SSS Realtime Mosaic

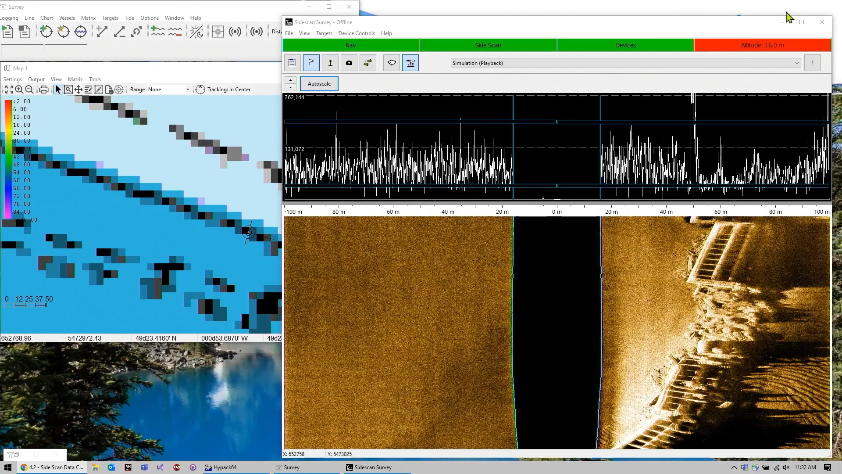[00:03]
If I shrink this a little bit
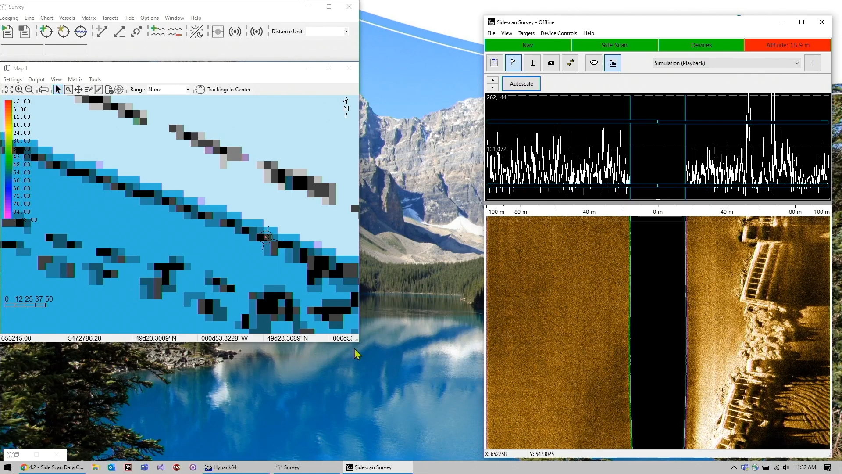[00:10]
and blow up our map window here, there's a little button at the very top here. Or you can go into chart, side scan matrix. And you get this little window. First thing you'll want to do is check enable. And then you'll want to set the cell size.
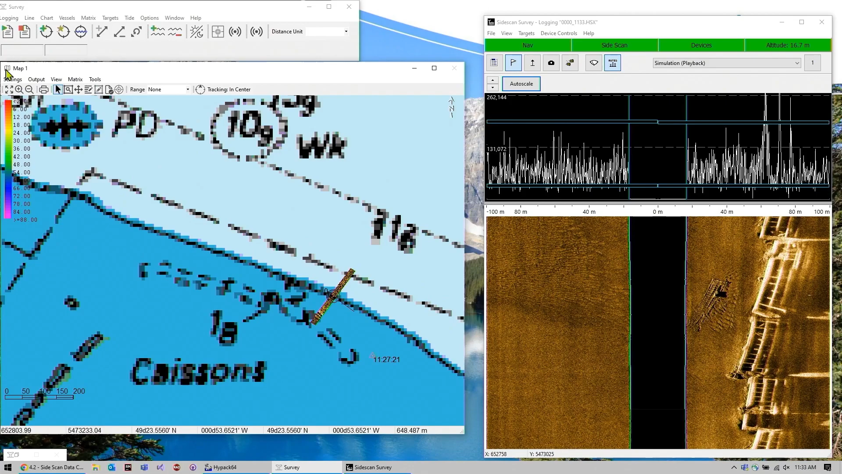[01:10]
So I have this set to only show while logging. So now if I click start logging, you can see that there is a... Our side scan imagery is now being superimposed onto the map. And this is all being geo-referenced. So as our fish changes position and heading, the imagery will turn and remap to match it.
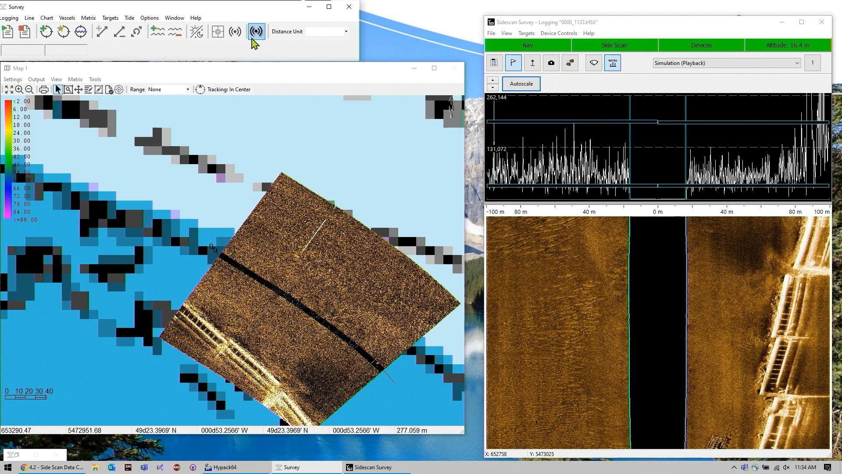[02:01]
So that transparency slider, that only affects when you are running back over your line, how much you want to blend your new line with old data.
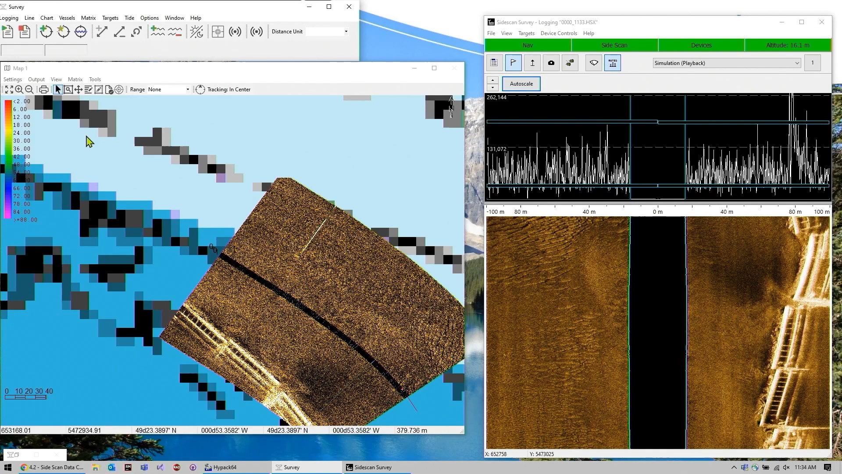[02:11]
So you can see we're kind of coming into a curve here. You can see the data here is kind of bending because we're in the curve, but because this is all being geo-referenced and the real-time mosaic that's coming out straight. Okay. Okay. Okay.